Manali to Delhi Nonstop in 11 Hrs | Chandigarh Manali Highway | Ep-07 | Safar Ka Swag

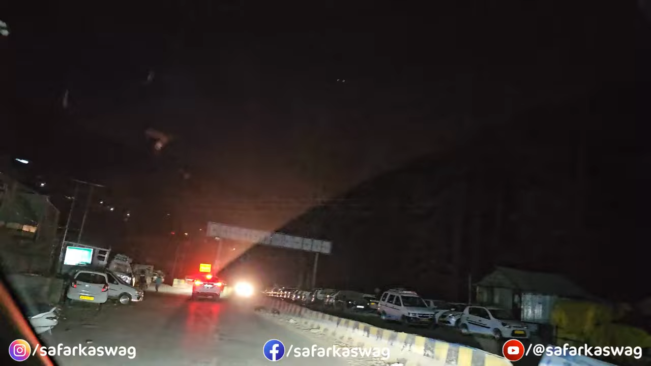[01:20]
टैक्सी स्टैंड भी सारा खाली पड़ा, सुनसान पड़ा, कोई दिख नहीं रहा। दो चार लोग दिख रहे हैं जो लोग अभी मॉर्निंग में निकले हैं।
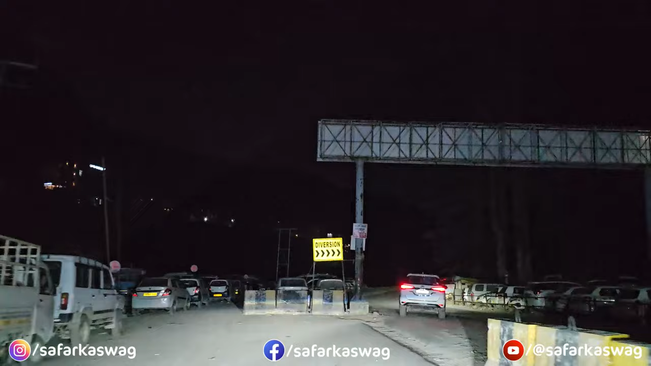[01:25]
अच्छा, इस रोड को इन्होंने टैक्सी स्टैंड ही बना दिया क्या?
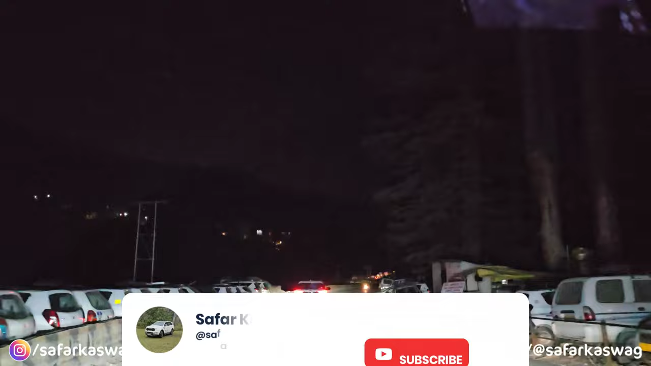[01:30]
सामने कौन सी बड़ी गाड़ी जा रही है? राजस्थान।
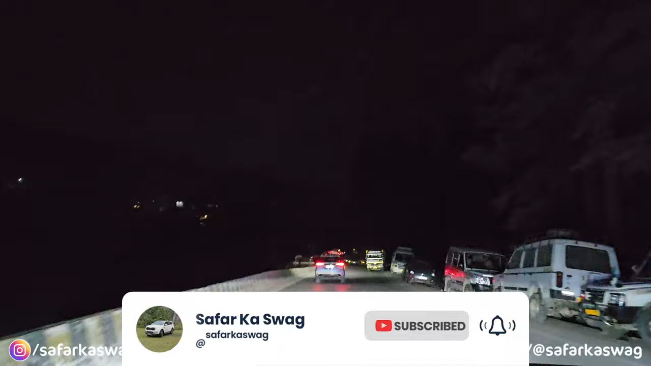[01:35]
तो वो ये कुछ लोग निकल रहे हैं मॉर्निंग में, जो लोग उठ गए टाइम से। धीरे धीरे उजाला होना शुरू हो गया है,